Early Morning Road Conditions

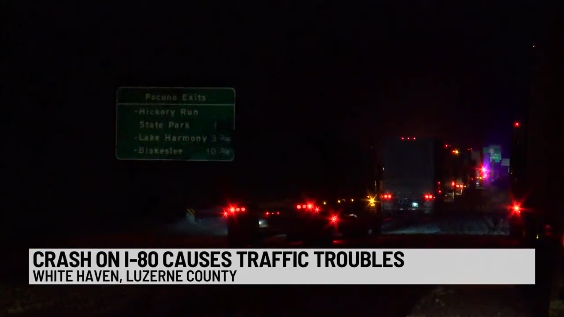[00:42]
White Haven, basically, crash happened along about quarter after one this morning. State police had the road shut down for about two, two and a half hours. No injuries, but we are, if people aren't careful, driving this morning, their early morning commute, we're going to see a lot more instances like this. But again, luckily, no injuries,